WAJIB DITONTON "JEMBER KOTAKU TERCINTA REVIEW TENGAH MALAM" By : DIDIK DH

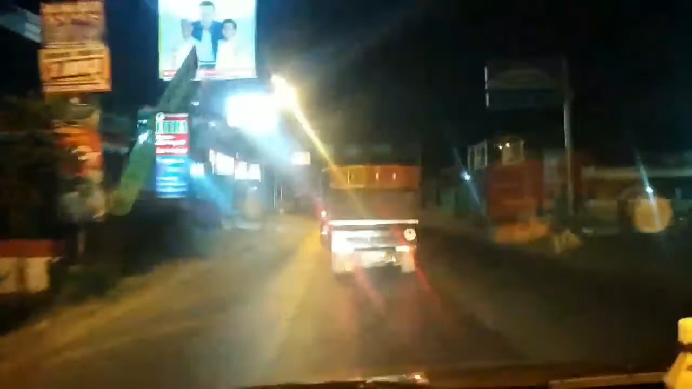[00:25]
Ini kita lagi review Kota Jember.
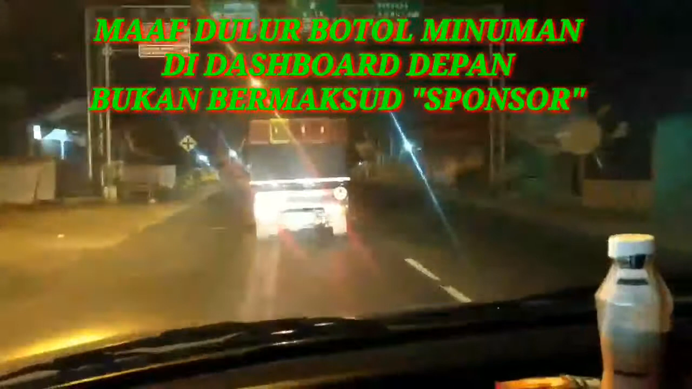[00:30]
Ini kita dari arah Surabaya. Tepatnya saat ini pukul
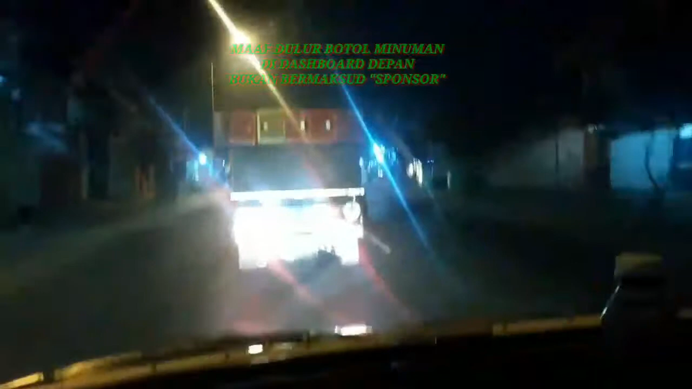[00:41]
01.32 menit. Nah, ini kita udah nyampe di perempatan Mangli.
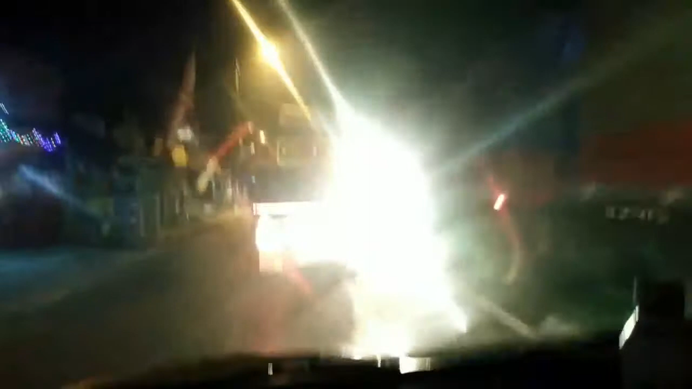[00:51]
Kita memasuki kota tercinta, Kota Jember. Nah, ini Pasar Mangli. Ya, ini perempatan Mangli. Buat rekan-rekan, saudara-saudara yang pernah di Kota Jember, ataupun buat
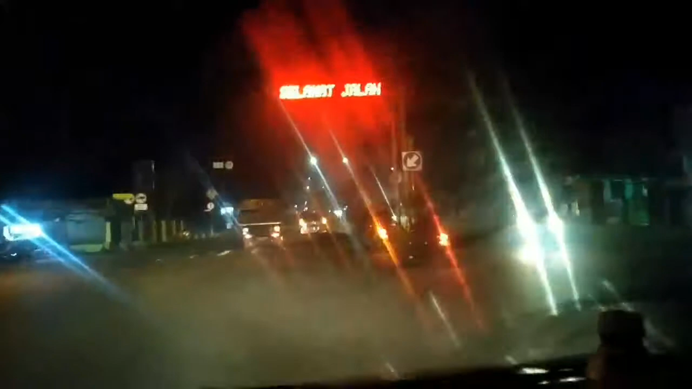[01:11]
saudara-saudara yang asli dari Jember, yang mungkin sekarang tinggal di luar Kota Jember, mungkin kangen sama suasana tengah malam di Kota Jember. Jadi sengaja saya mereview Kota Jember
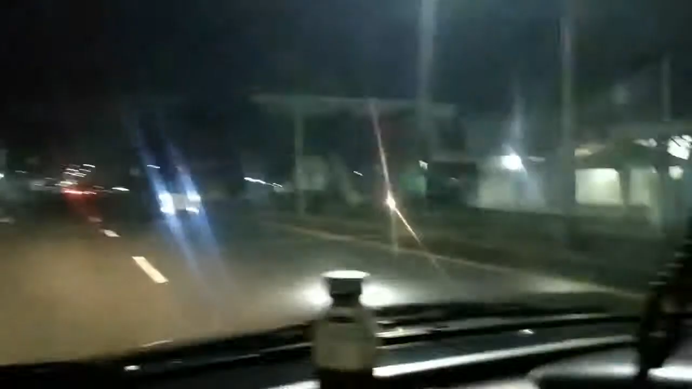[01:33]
suasana tengah malam. Ini agak goyang-goyang ya, soalnya jalan agak bergelombang. Nah, jadi Jember masih tetap pada tengah malam, kesibukan kuliner tetap seperti dulu, selalu ramai. Nah, ini sekarang kita mendekati mall pertokoan Roxy.
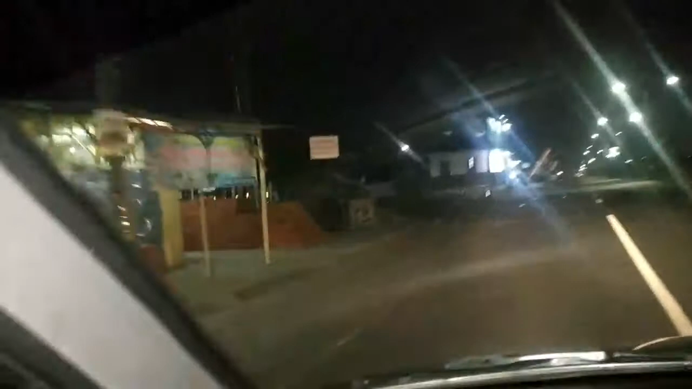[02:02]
Nah, itu sebelah kiri Roxy. Ya, ketutup sama toko-toko pinggir jalan. Jadi beginilah suasana tengah malam menjelang pagi di Kota Jember saat ini.
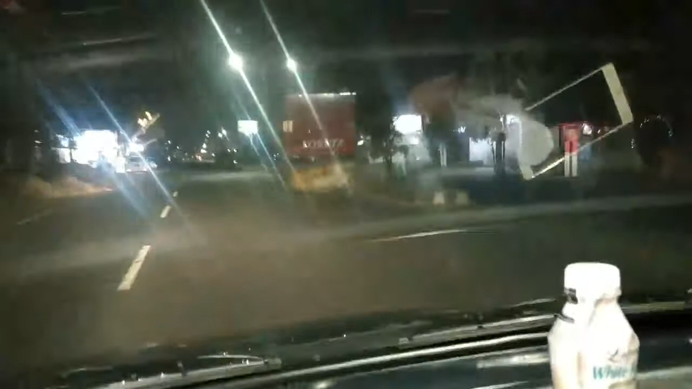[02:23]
Ini makanan Arabik buka sampai pagi.
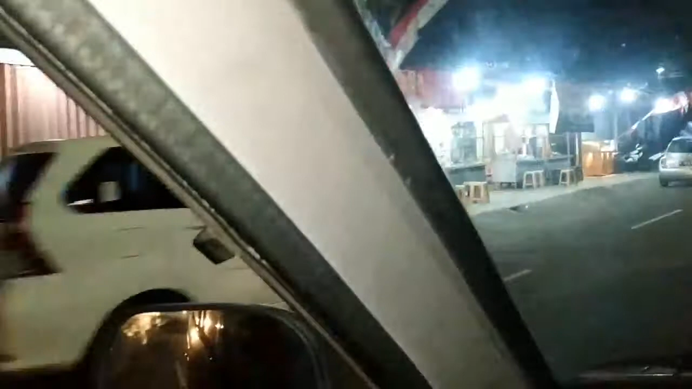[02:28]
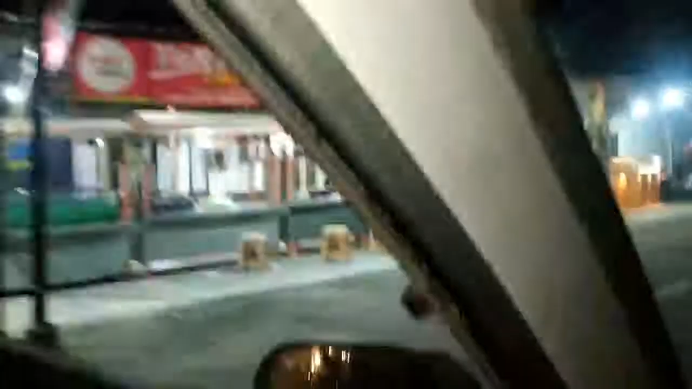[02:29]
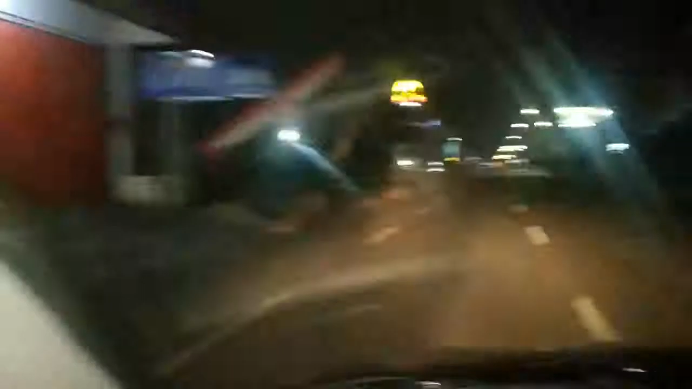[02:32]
Nah, ini McD, McDonald sebelah kiri, dan juga sebelah kanan itu Transmart.
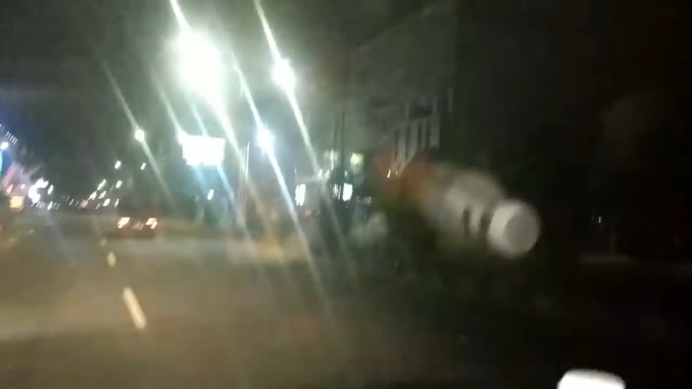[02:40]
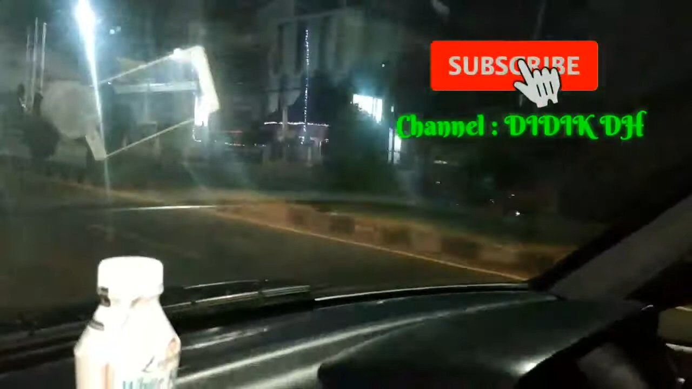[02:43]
Ini McD. Nah, ini sebelah kanan Transmart.
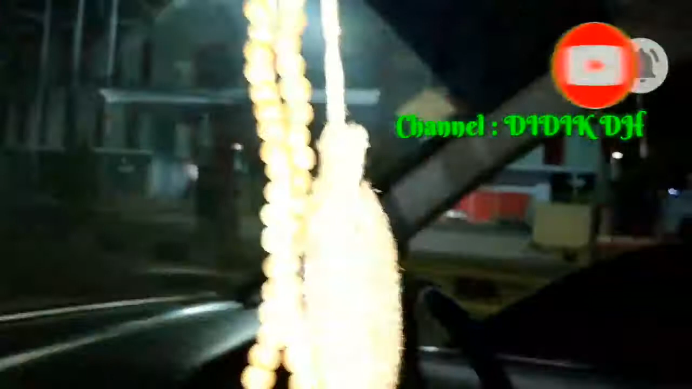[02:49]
Mantap. Nah, itu drivernya itu saudara Mr.
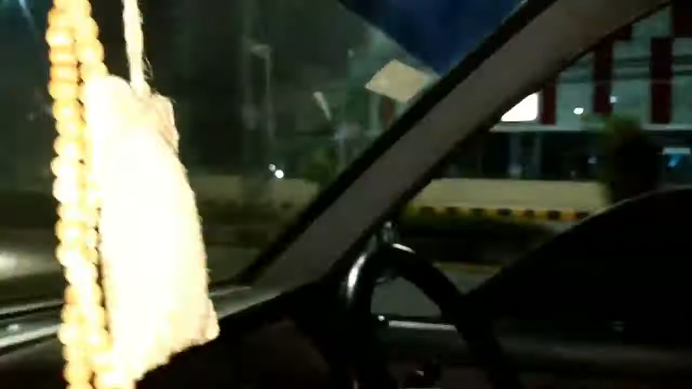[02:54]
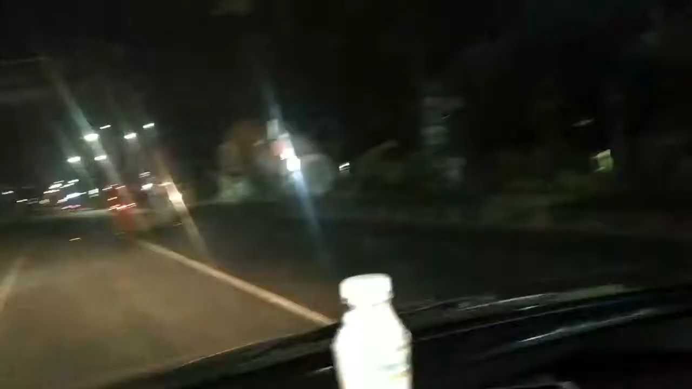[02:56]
Kokel. Ini Hotel Bima, berdampingan dengan Hotel Bima ya, McD.
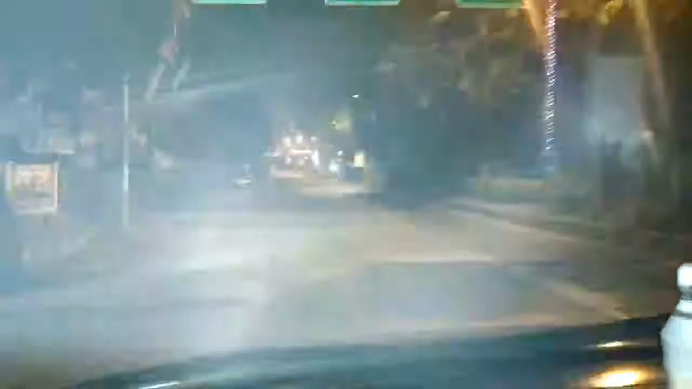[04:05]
Aja Dokter Pahida. Aja ya, aja laki ya. Aja ya, aja cewek ya. Ini perumahan elit Argopuro, di Argopuro.
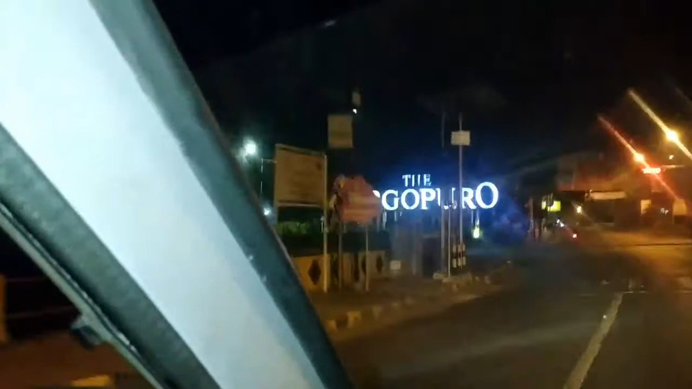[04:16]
Nah, itu sebelah sana.
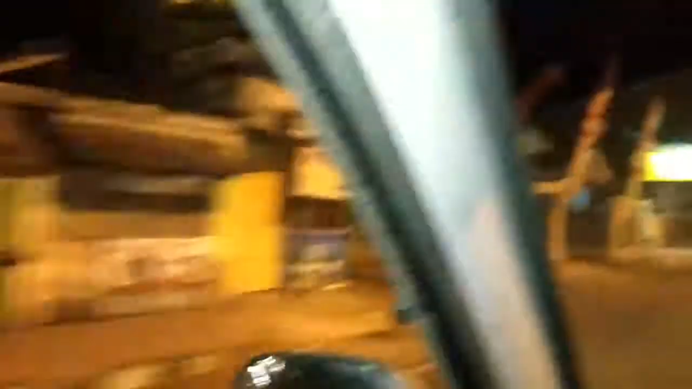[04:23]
Nah, ini kita sekarang memasuki jalan Gajah Mada. Ini RSU Kaliwates PPP 26. LDO masih tetap seperti dulu. Ini yang kangen Jember, ini tempat